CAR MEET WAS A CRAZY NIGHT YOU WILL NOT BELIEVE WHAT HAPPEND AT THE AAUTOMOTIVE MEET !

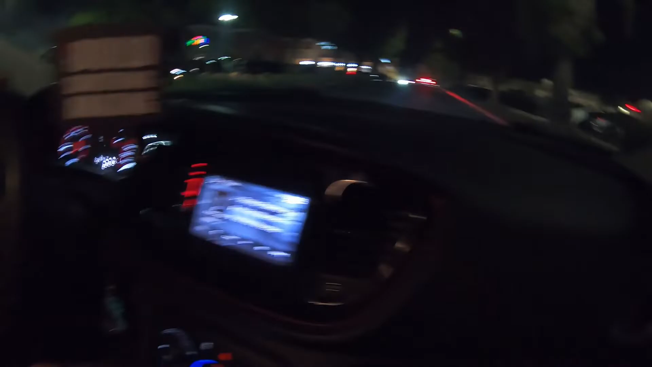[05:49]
We about to go to the mother right now. It's a lot for you guys. Oh, fuck. Hell yeah, that's right.
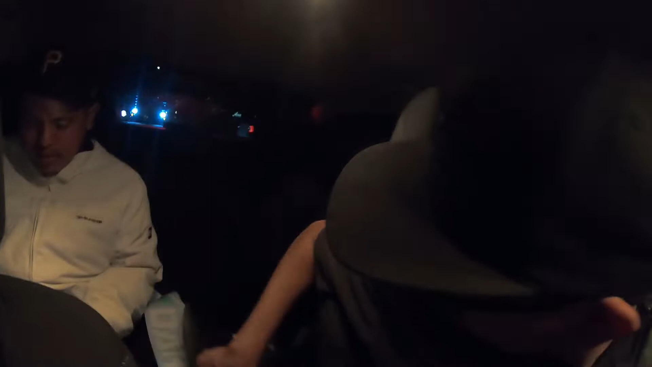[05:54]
A little piton dart. Hey, dude, the flicker. Let's go to the Camazones. Camazones!
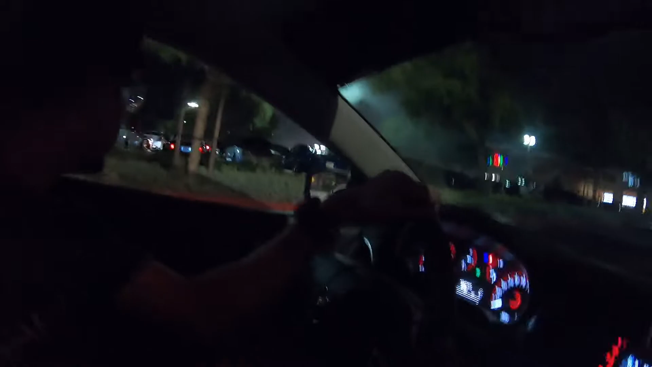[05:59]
Damn, what the hell? That's crazy. Dude, that's why I don't like coming to Aautomotive, dude. Because, take a left. I don't like coming.
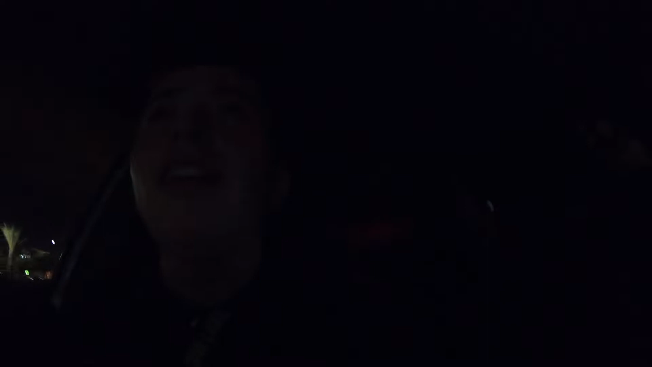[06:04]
You're low, bro. Ooh, you're gonna hit. Are you? Oh, no. Take a left. Let's go see this madre. Let's go see this fire, guys. Let's go see this lumbrada. That's why there's cops already, dude.
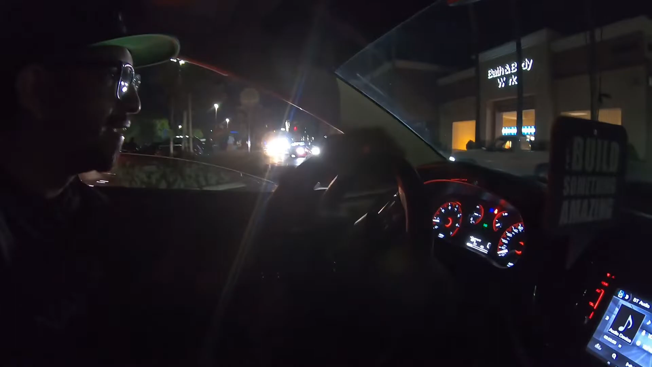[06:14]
I don't like Aautomotive because we come for a little bit, dude, and then after. It's crazy, bro. I know, it is. 30 minutes, yep. Dude.
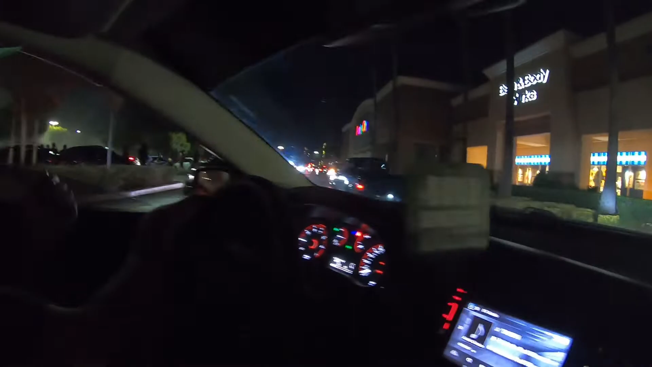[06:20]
They're gone already, yeah. That's what they do. It's because it's just packed. There's so much people that come. Hey, look at all the smoke. What the hell is doing that shit? Damn. Oh, yeah. Actually, that, we're all the way down there, bro. There's no parking around the middle right here. Well, I'm parked right here. Oh, that's shit, right.
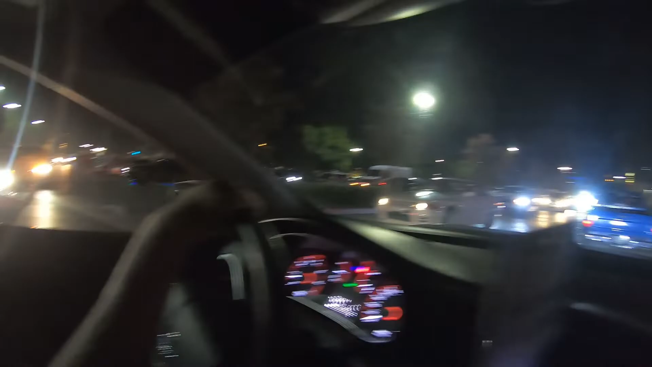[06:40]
Look at that, what? The 32. Ooh, look at that R32. That shit fresh. Yeah. Get it.
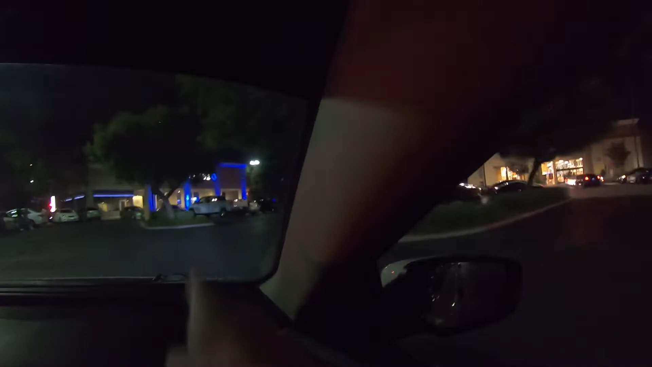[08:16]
We're in this location, like right here where the Tesla is at. We're right here. Like, I see the gas G, stock G, and then the.